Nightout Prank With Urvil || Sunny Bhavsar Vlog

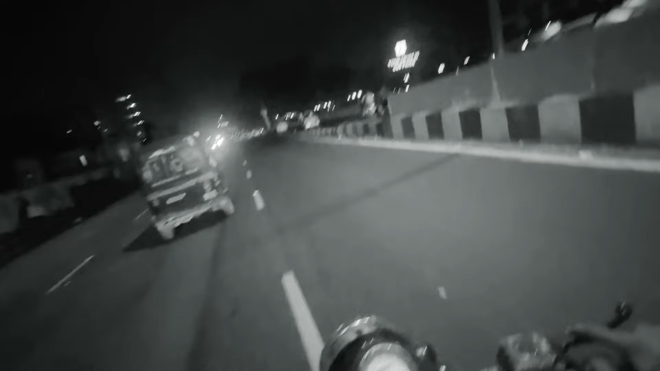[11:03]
एकदम कोहरा हुआ है यहाँ पे देखो, क्या है भाई ये, क्या है भाई।